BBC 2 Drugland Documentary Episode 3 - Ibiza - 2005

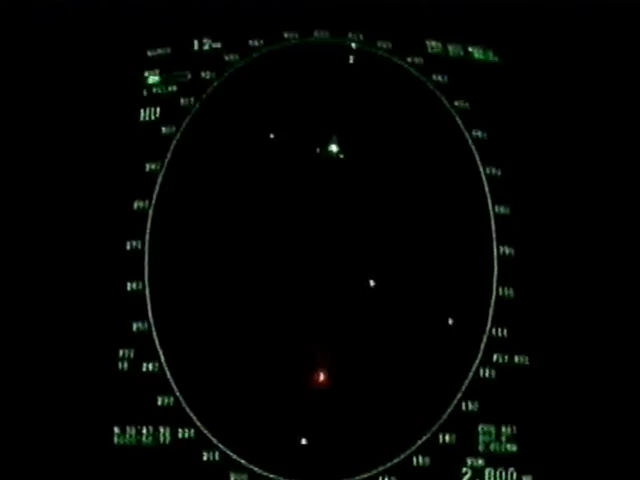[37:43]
When a call does finally come through, it's all hands on deck. There is another suspicious boat.